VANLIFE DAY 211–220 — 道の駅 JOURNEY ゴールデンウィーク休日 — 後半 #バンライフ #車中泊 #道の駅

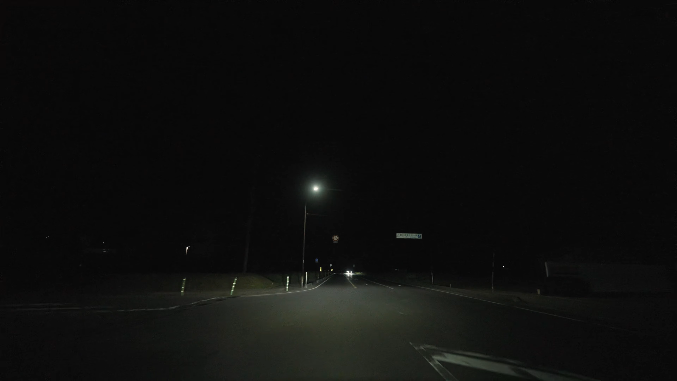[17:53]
道の駅に着きました。キャンピングカーなどいますね。
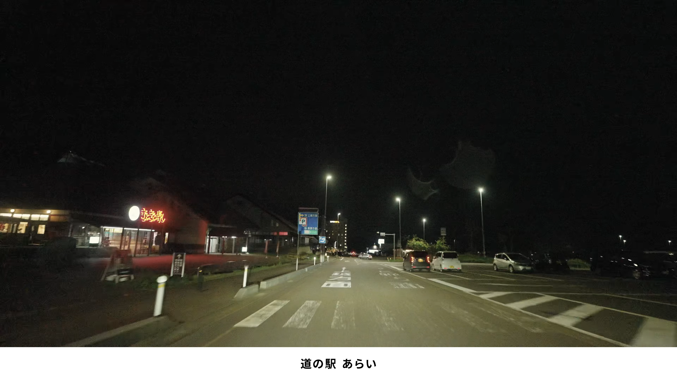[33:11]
同じ敷地内にあるローソンに行ってみます。お、回転寿司もあるんですね。スキヤもあるんですね。雨がちらついています。
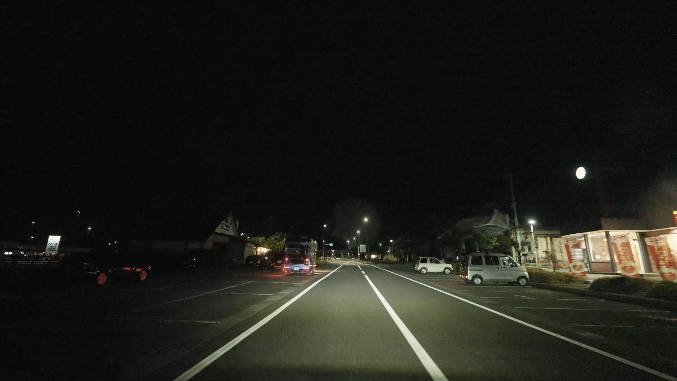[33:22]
いろんなものが揃ってるのはいいんですけれども、うるさくないかが気になりますね。道の駅新井に到着です。